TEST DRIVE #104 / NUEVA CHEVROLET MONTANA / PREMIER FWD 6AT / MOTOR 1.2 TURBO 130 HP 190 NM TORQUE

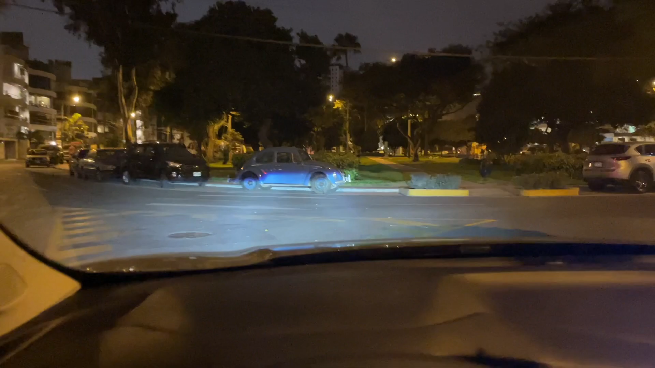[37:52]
luz alta también y diurnas led la iluminación es muy buena tiene faros tipo